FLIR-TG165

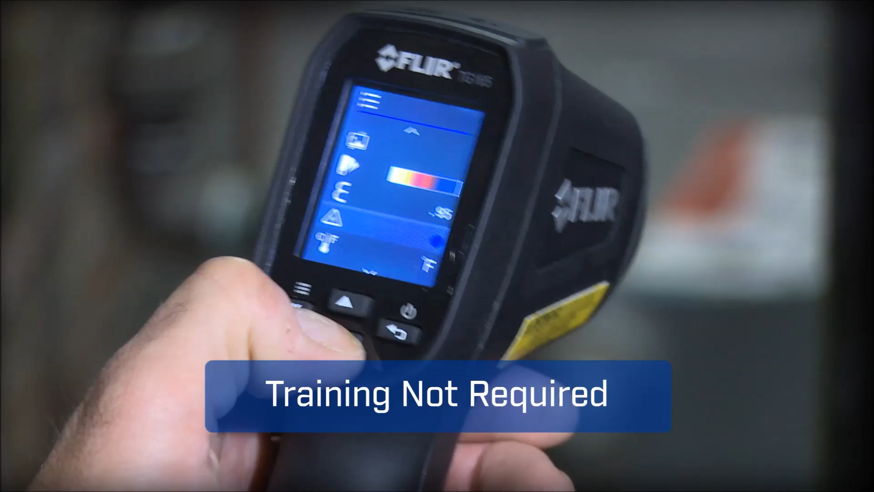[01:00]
buttons and icons keep it simple too no need for special training a spot size
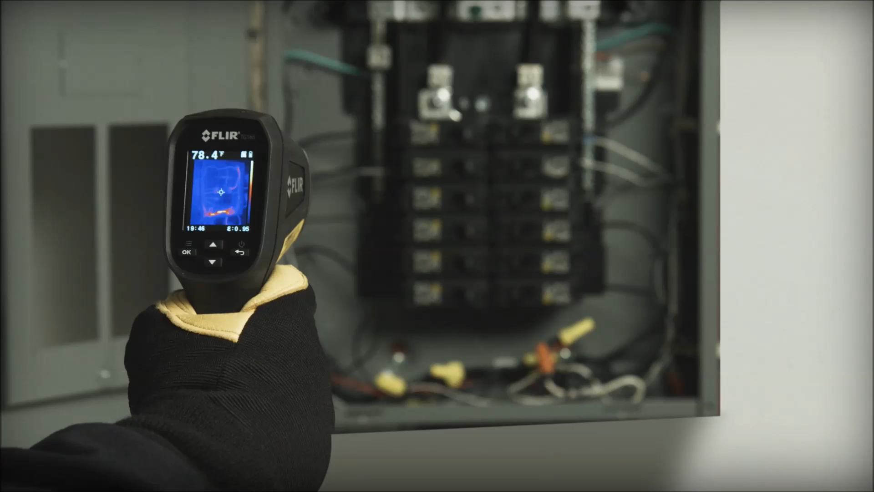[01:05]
ratio of 24 to 1 means you can work at a safer distance than typical IR thermometers
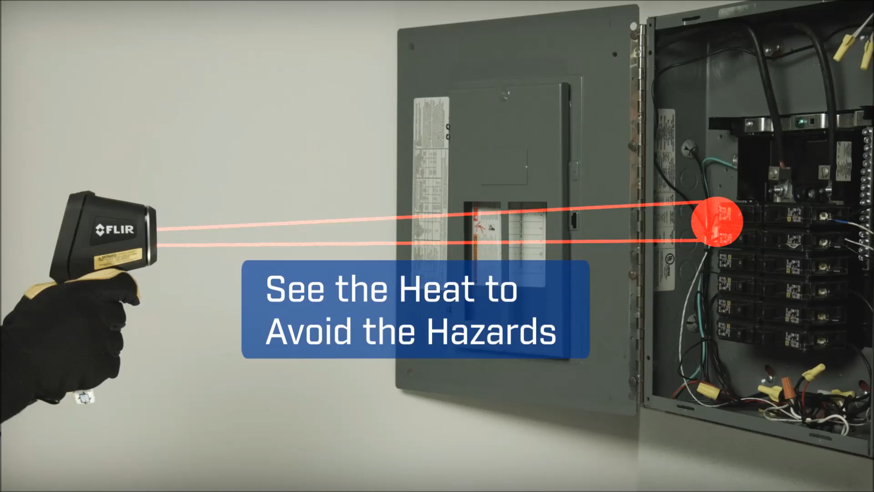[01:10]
and you can ditch the clipboard if you want show customers where problems are immediately
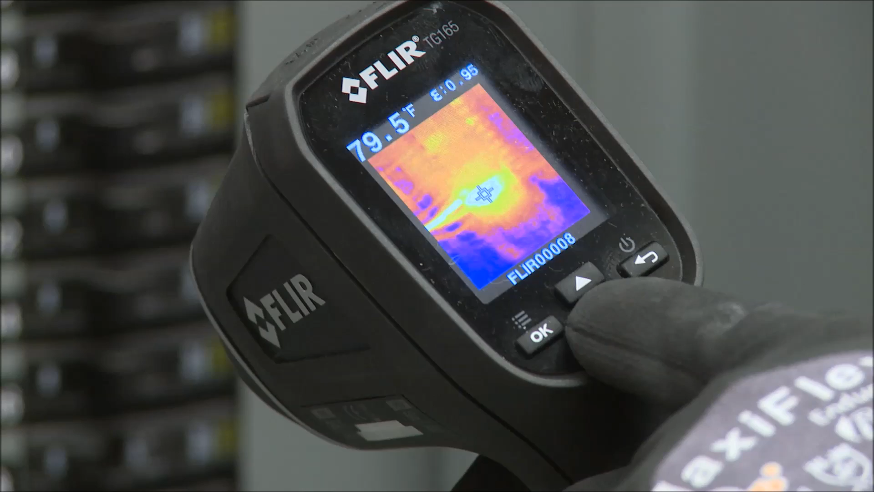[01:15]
On screen: spot 79.5°F
or download stored images and data and whip up a report later the TG-165 is light and compact with a contoured grip that feels great its